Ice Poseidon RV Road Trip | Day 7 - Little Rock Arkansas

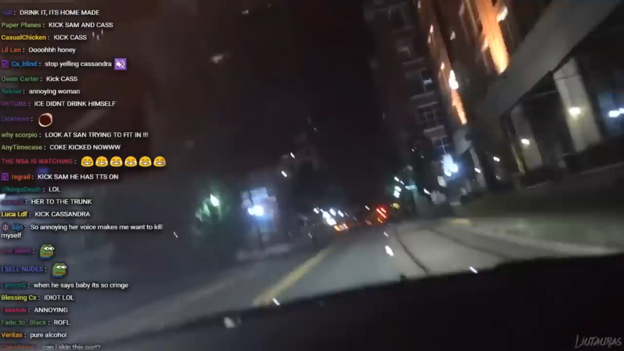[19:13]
No, I need my seatbelt, dog. Hey, what you doing, dog? Speeding and shit. This guy gives no fuck. This guy's got a nice car, but he's putting it in your hands here. What the hell is that? He doesn't give a fuck about his car, dog.
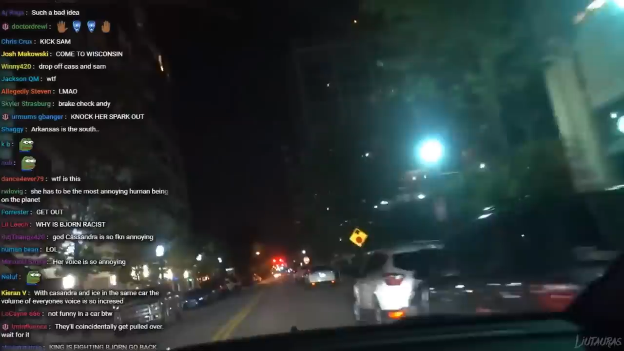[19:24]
What the fuck? Oh my god, dude. Watch out for the stop sign, dude. What are you doing? Jesus fucking Christ. Do you care about your car at all?